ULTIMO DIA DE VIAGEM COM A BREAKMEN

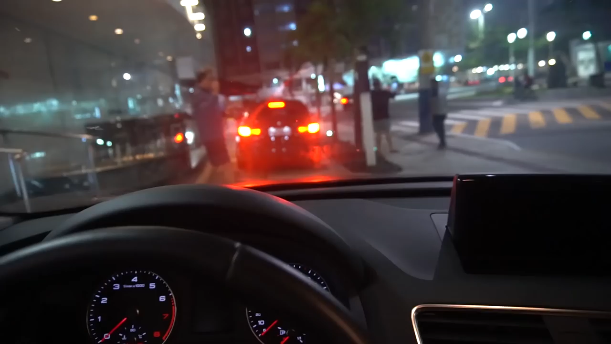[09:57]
Ali na BM do Portuga vai o Danilo, o Edu e o Portuga. E ali atrás, na Mercedes, vai o Afren e o João. Bom, vamos sair agora e vamos pegar a estrada.